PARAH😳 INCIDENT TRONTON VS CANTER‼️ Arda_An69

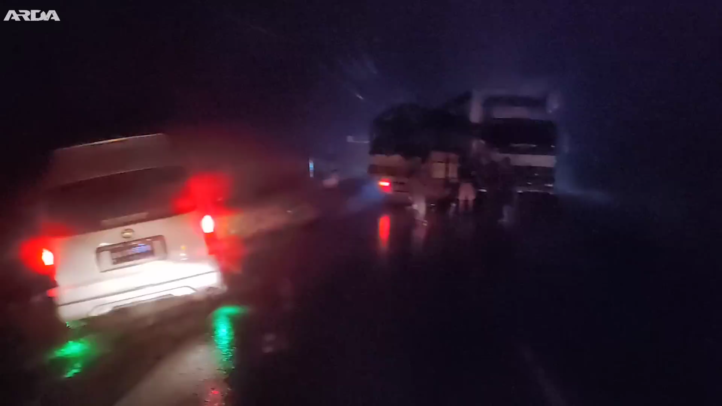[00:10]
Dan itu yang insiden, guys. Depan itu. Aduh, kambing. Ke lampu jauh. Gimana, Bang? Ada ganjel balok. Balok? Ya. Balok kayak mana?
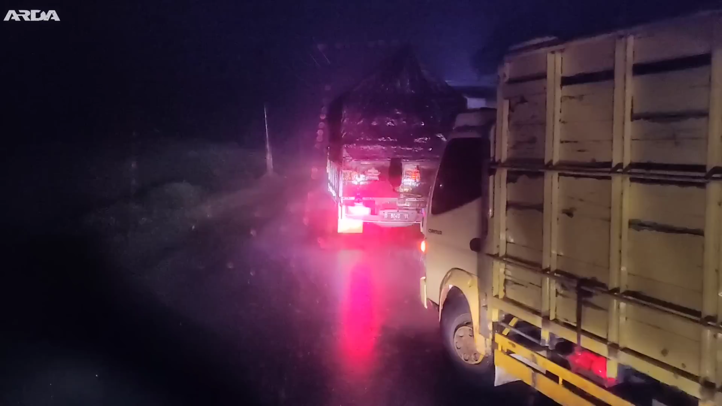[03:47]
Ini ada mobil call diesel bro. Nah, ini kosongan, berani berem dia kalau kosongan. Ini muatan ini apa kawannya nih ya? Ngembun banget guys ini. Dari luar hujannya deras. Kayaknya kawannya bro ini. Gak tau kawannya apa memang kepergok terlanjur sampai depan.